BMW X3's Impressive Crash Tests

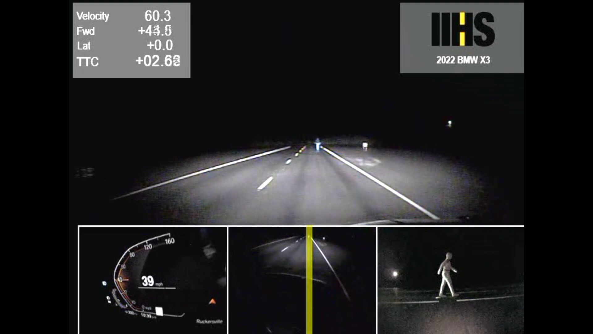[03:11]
In this 37 miles per hour parallel adult test, the X3 avoided the collision when using the high beams. However, when using the low beams, the impact speed was reduced by only 43%.